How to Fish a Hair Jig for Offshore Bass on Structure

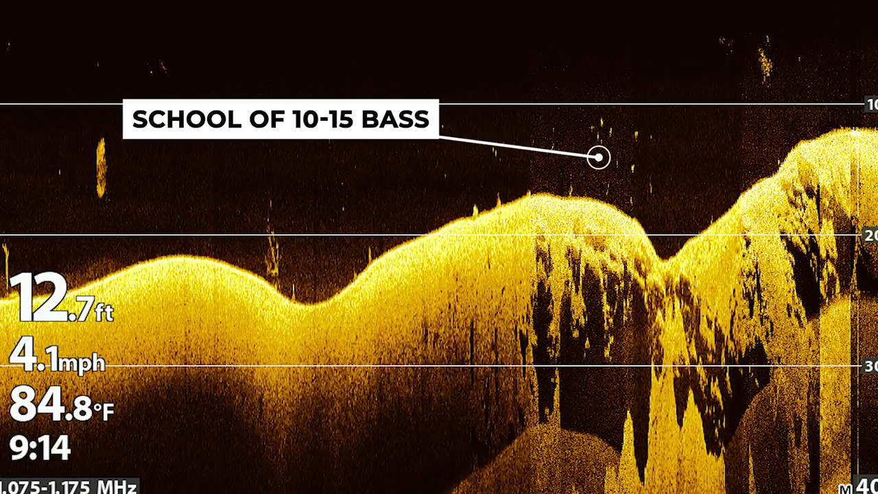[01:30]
On screen: depth 12.7 ft, water 84.8°F, speed 4.1 mph
You don't want schools that are massive because usually you can catch fish on a deep diving crankbait or other baits more effectively in those bigger schools.
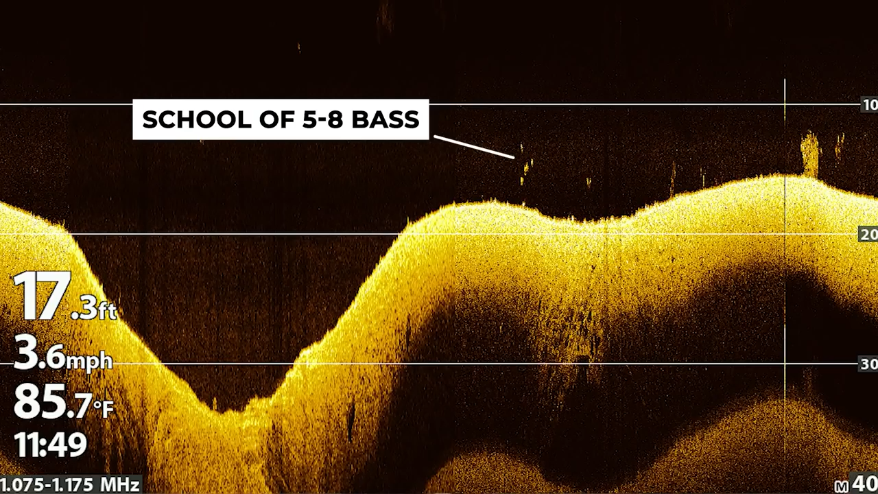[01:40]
On screen: depth 17.3 ft, water 85.7°F, speed 3.6 mph
A hair jig really excels when those schools are smaller, let's say seven to 12 bass and you're not seeing a ton of fish on your screen.